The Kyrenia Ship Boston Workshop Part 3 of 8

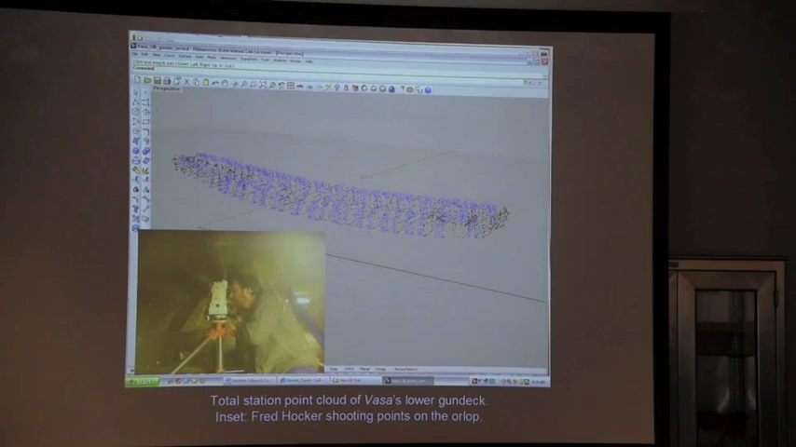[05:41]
But Fred had been using these total station points. Essentially, you see Fred right there with a total station. It's just, those of you in archaeology are familiar with this, we use it for making maps of sites, but we can also use it to record the shapes of hulls.
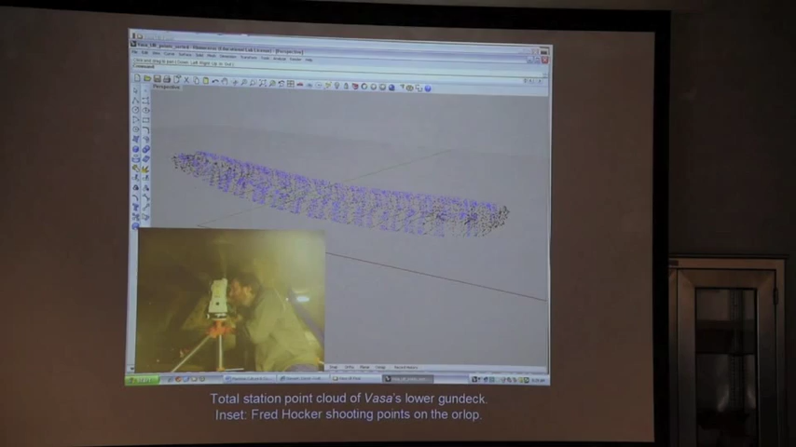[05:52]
And it's very good for this sort of thing, because the traditional ways you used to record hulls were simply doing them like we do archaeology in other areas. You put down flat planes and you do grid-type squares.